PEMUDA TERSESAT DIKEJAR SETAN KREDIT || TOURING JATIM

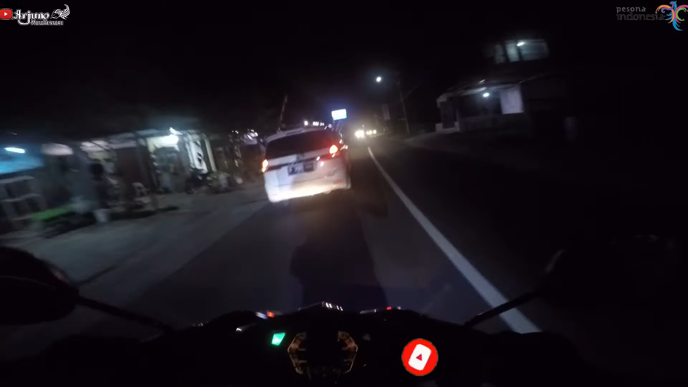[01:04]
apa namanya, kita memang kalau nggak nyasar itu nggak seru ya bro ya. Oke, selamat datang di desa Trocok. Nah, ini sesuai anjuran Google Map ya. Oke, tetap fokus di jalan. Ini keadaan malam, jadi aduh nggak bisa
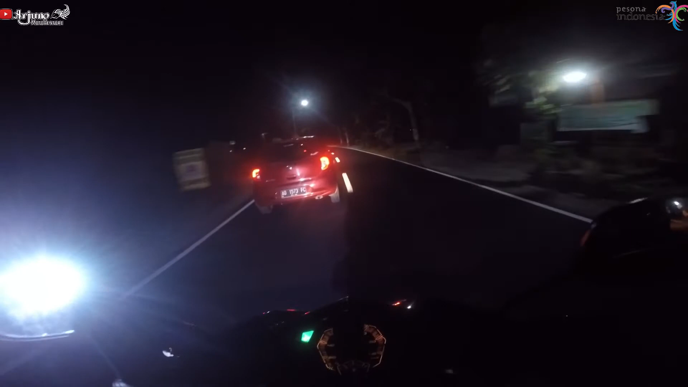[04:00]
Kenapa ngewut, bisa dibilang ngewut ya, karena jalannya tikung menikung seperti itu. Oke, kita dahulu ya. Kita kasih jempol dulu. Terima kasih banyak.
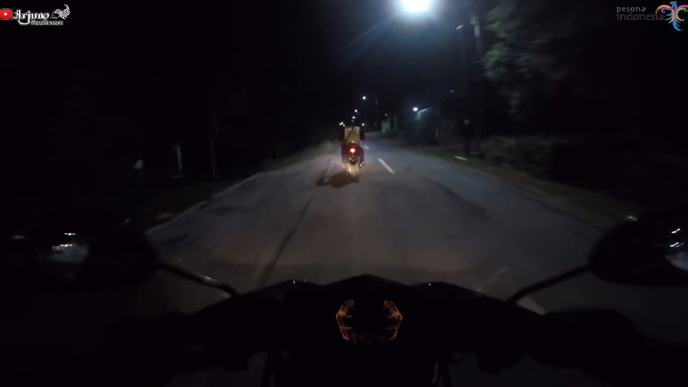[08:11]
Naik terus. Motor kurang kuat. Aduh. Paling males ini. Jalannya cor-coran soalnya. Dan motornya gak gigian ya, aman-aman saja lah nyong.
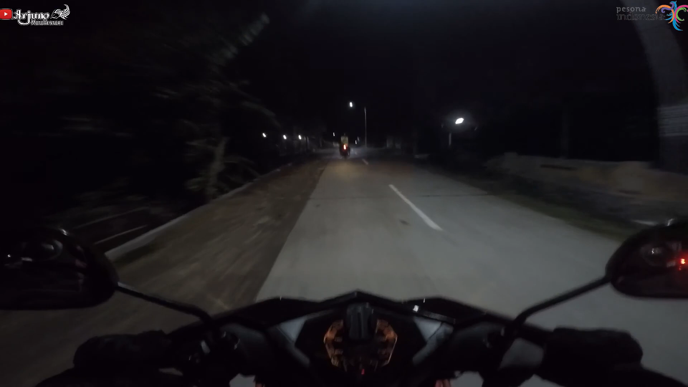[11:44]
Oke, terima kasih. Yuk kita sambung lagi nanti di seperti biasa di video-video berikutnya. Biar kalian itu bisa menikmatinya ya. Ini sudah masuk di wilayah Wonogiri. Oke. Dadah.